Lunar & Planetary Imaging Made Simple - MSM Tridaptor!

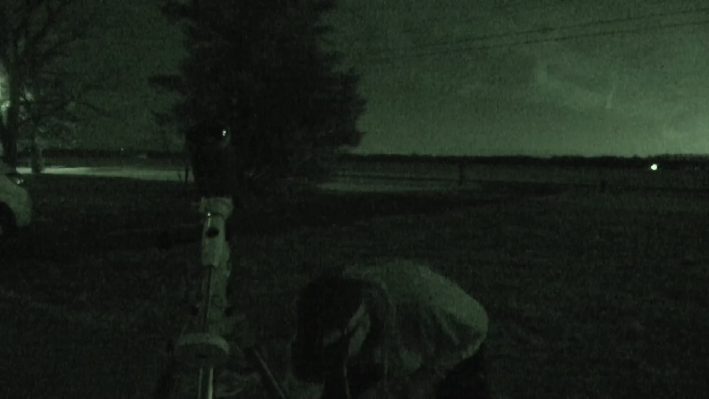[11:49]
now we have the moon in our eyepiece right now let's go ahead and put our adapter together so we can take some photos of it now we're going to go ahead and attach our phone to the mount
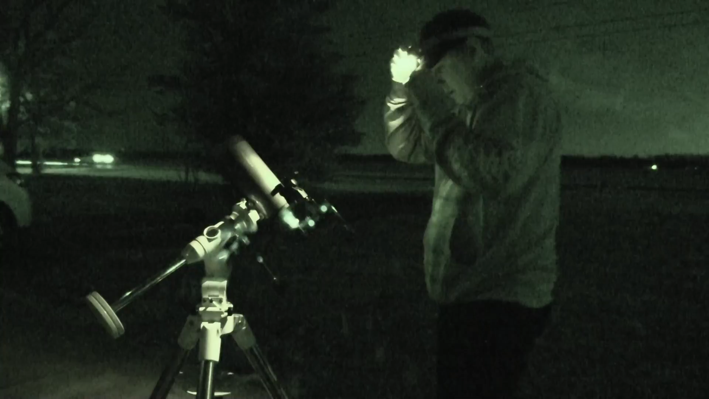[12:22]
now we're going to angle it up and see how the moon looks
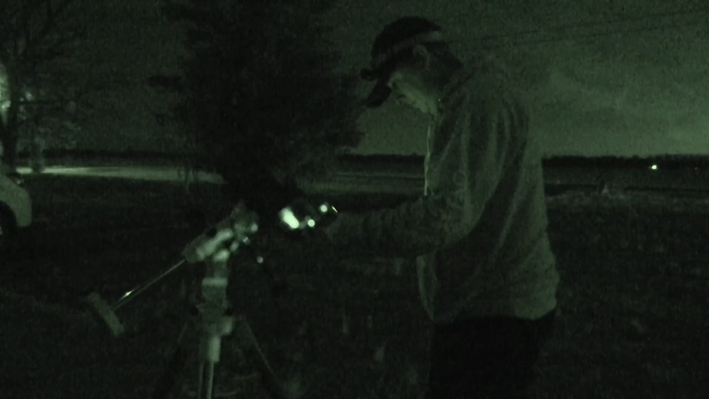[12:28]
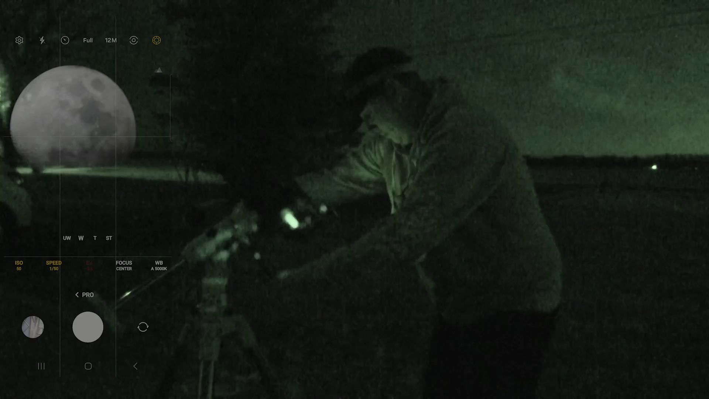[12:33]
okay so we got the moon into view right now zoom in a little bit wow that is much easier
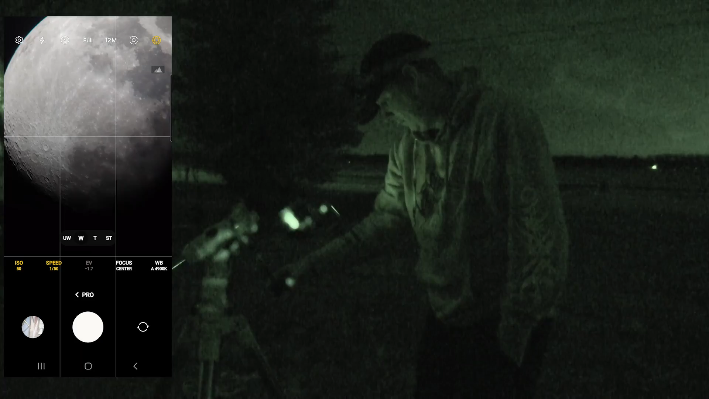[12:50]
got some nice regions right there we can change the exposure to how we like it
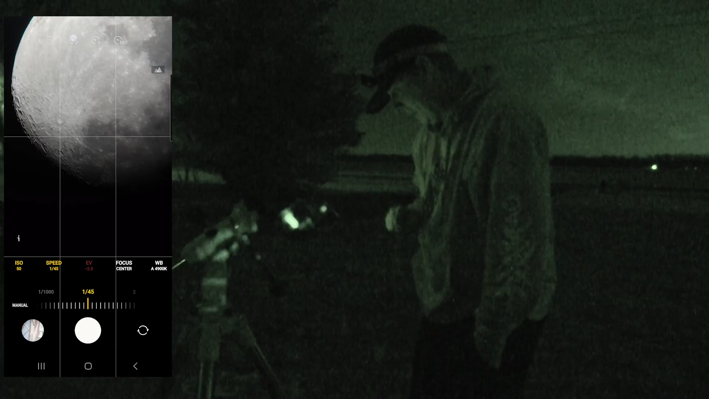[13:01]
let's set up a little timer and let's take a photo of it once i get it nice and centered let's go right about there
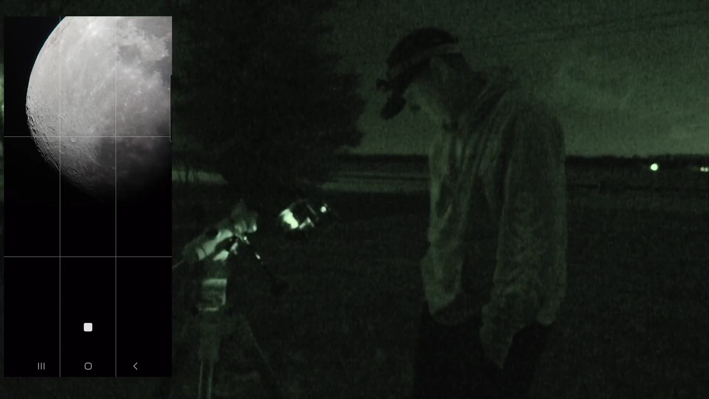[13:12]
very nice let's zoom in a little bit more
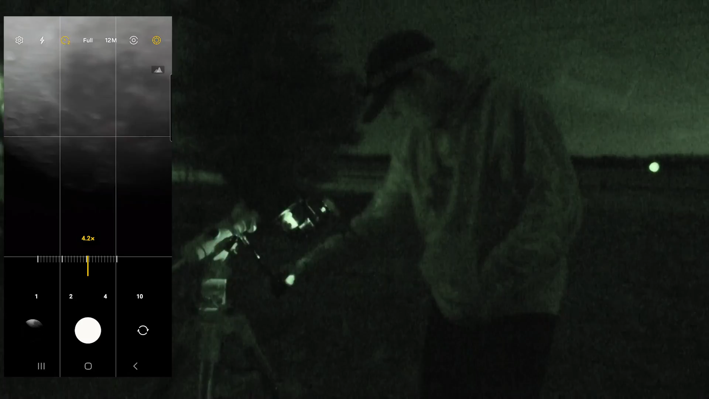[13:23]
getting nice and tight on those regions